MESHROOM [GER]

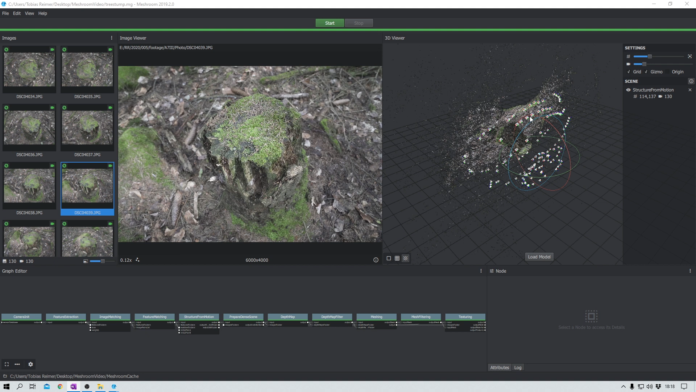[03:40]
dieser ring hier aus diesen kamera symbolen das sind die einzelnen fotos die meshroom erkannt hat und verwendet hat zum bauen load mesh dann dauert das einen augenblick und hier haben wir jetzt das ergebnis ein bisschen drehen und
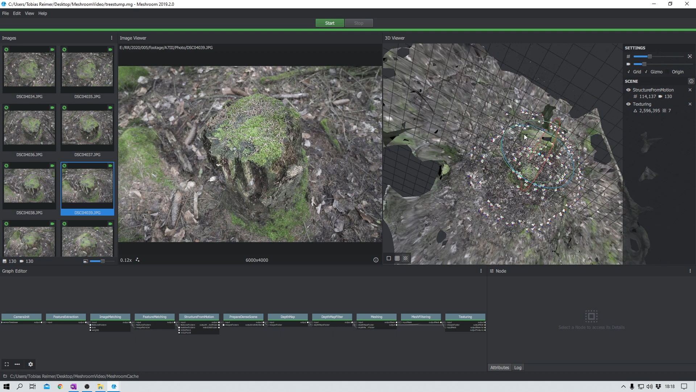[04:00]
das unterste nach oben kehren wunderbar ganz ehrlich ich finde das schon ziemlich ziemlich ziemlich gut das sieht geil aus ey ich bin begeistert also mein zweiter meshroom versuch und so ein ergebnis ich also hey hey da muss ich mir aber auf die schulter klopfen
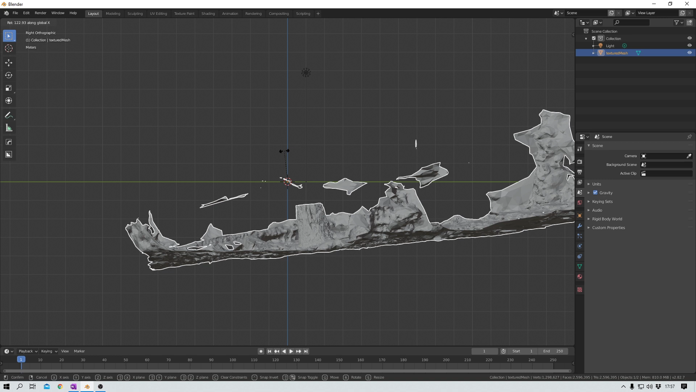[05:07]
ich mir das so hin wie es fürs auge vernünftig aussieht danach ziehe ich das mesh noch ein bisschen hoch